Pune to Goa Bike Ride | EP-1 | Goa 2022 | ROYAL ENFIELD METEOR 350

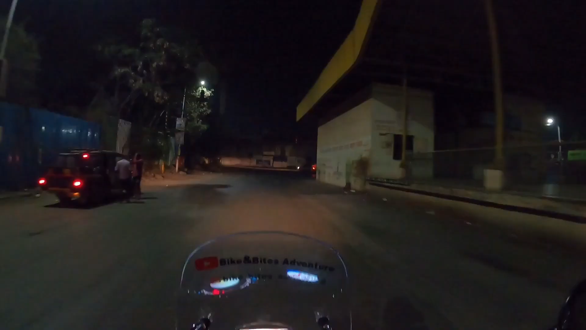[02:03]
अच्छा लग रहा है फिर से एक राइड स्टार्ट हुआ है और अगेन ये एक लॉन्ग राइड है।
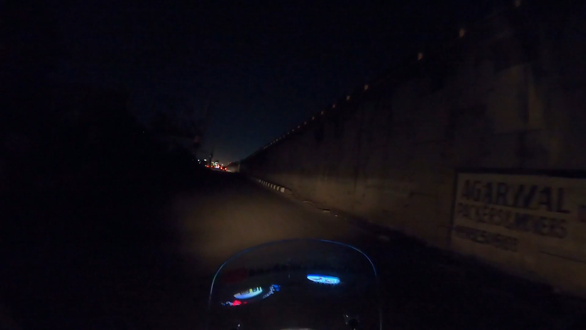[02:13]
एक बार जब लॉन्ग राइड का चस्का लग जाता है ना तो फिर बहुत मज़ा आता है, फिर तो मन करता है बार बार लॉन्ग राइड करें। बट ये रोड बहुत ही बिजी रोड है, ये यही आपको एक्सप्रेस वे है।
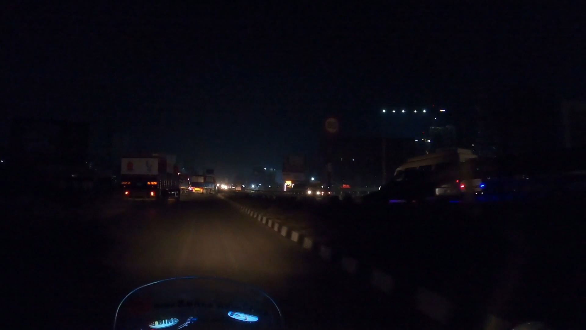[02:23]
मैं रहता हूँ कीवले में रावेत के पास, तो उसके पास में ही मुंबई पुणे एक्सप्रेस वे। और ये मेरे अपोजिट साइड में ये मुंबई को जाएगी और सीधे ये बेंगलोर तक जाती है। और ये रोड डायरेक्ट मुझे कोल्हापुर होते हुए फिर उसके आगे से कहीं से गोवा के लिए टर्न है।
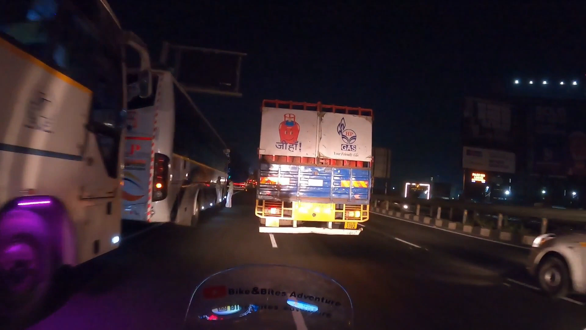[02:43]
तो यहाँ से जो गोवा का डिस्टेंस दिखा रहा है वो 427 किलोमीटर है। और जो टाइम दिखा रहा है पहुँचने का वो सुबह का 9 बजे दिखा रहा है, ऑलमोस्ट 8.5 घंटे का दिखा रहा है टाइम पहुँचने का। और आज डेट है 22nd of Feb।
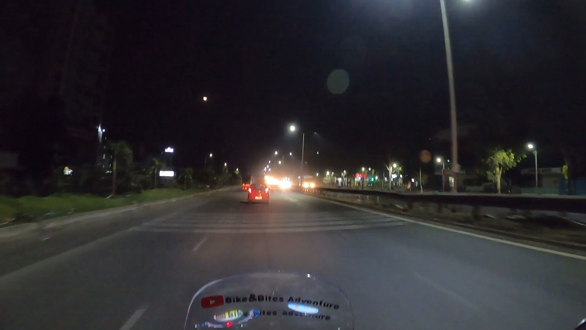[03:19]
आपका नज़र और हाथ और बाइक सब जम जाता है।
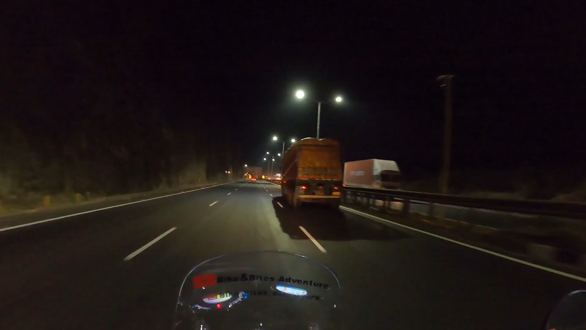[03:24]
तो मैं न्यू कात्रज टनल में एंटर करने वाला हूँ।
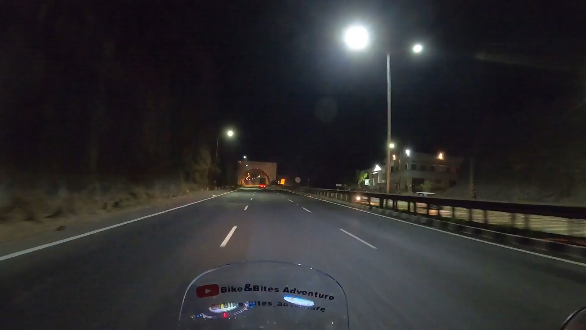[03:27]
तो इसके अंदर इससे पहले भी मैं एक
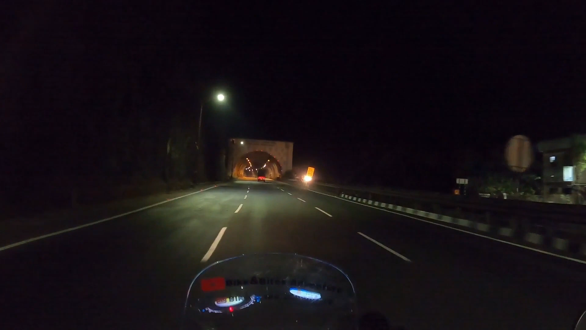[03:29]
जब मैं महाबलेश्वर का राइड किया था तो उसमें यहाँ से क्रॉस किया था। एक अलग ही रोड, अलग ही दुनिया टनल के अंदर।
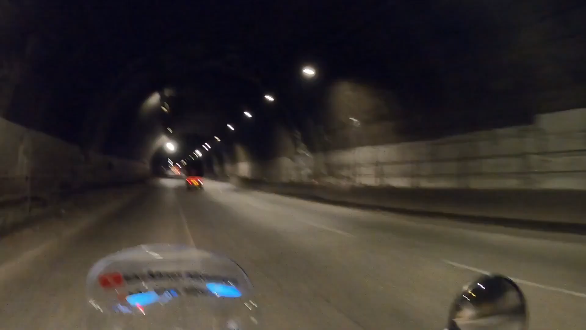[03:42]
क्या लाइटिंग है यार, मस्त लाइटिंग है टनल के अंदर। इनफैक्ट दिन में आओगे आपको अंधेरा दिखेगा। पहली बार मैं टनल को सही से देख पा रहा हूँ अंदर।
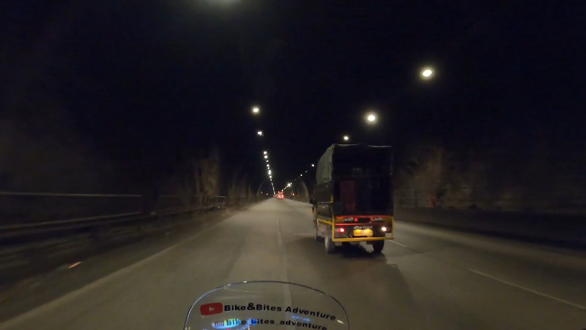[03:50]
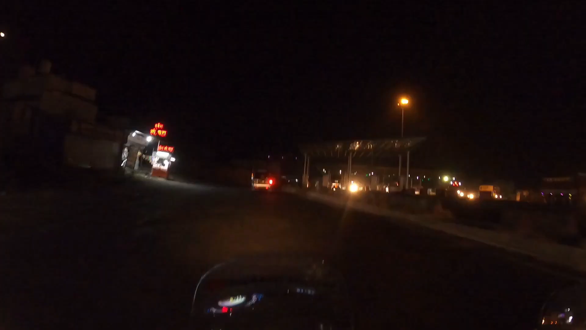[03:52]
पुढ़े टोल प्लाजा आहे, मतलब आगे टोल प्लाजा है। थोड़ी बहुत मराठी आती है मुझे, सीख रहा हूँ मैं भी।
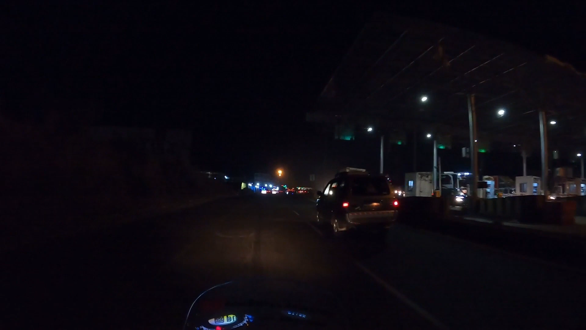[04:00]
बहुत ही अच्छा लैंग्वेज है, बहुत ही प्यारा। तो मैं पहुँच चुका हूँ कात्रज के टोल।
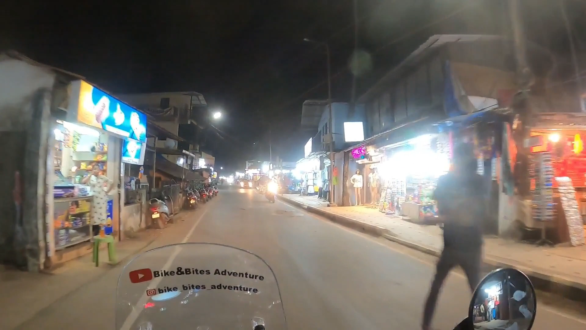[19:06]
ये बागा बीच का मार्केट है।